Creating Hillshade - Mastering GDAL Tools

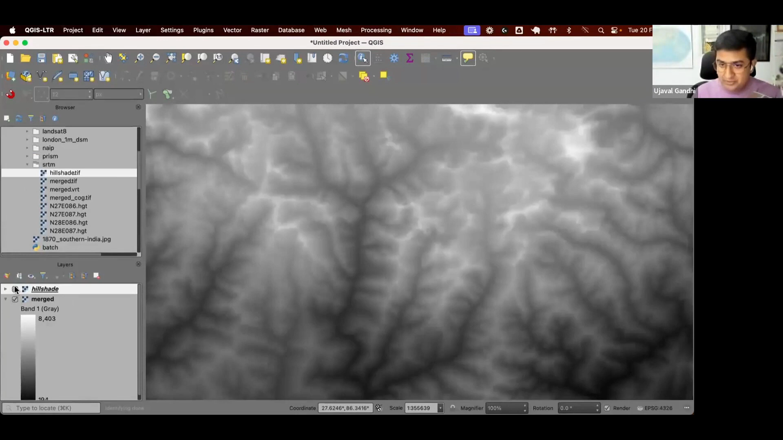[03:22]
And you can see this is what is created. So if our original elevation values were like this, that means each pixel represents the value of elevation of this pixel. If you're flying over this region from a plane, you will see something like this. This is how humans would interpret this terrain. Here, you can see the light is coming from top left. So you can see the sun is shining from here. And you will render your data as if it would appear to us and if the sun was here. So this is kind of the default hillshade algorithm that comes up. Looks pretty decent. And what you would use this for is a base map.
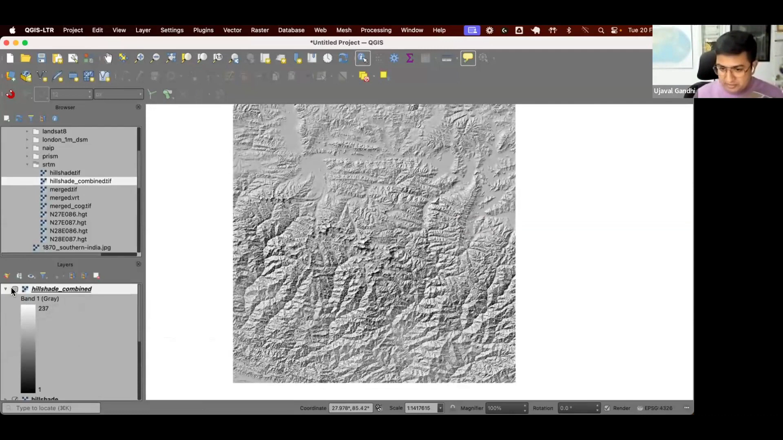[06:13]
You can see the lighting very clearly, the source of direction very clearly in the previous one. Current one is more lighted homogeneously. What you want to use, again, this is more of a subjective choice. The map you're creating, what works better for you to use as a base map? GDAL gives you the option to try different things and you can use this. So all of you can try this out.